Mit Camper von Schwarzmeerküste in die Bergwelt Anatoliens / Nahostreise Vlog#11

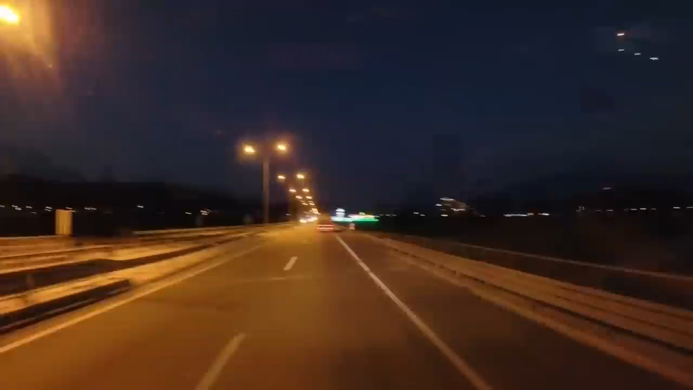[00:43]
Unter Felsen aber. Unterdessen sind wir in der Dunkelheit und rechts der Berg und da die Leuchtreklame. Ich dachte, das muss ich schnell filmen für euch.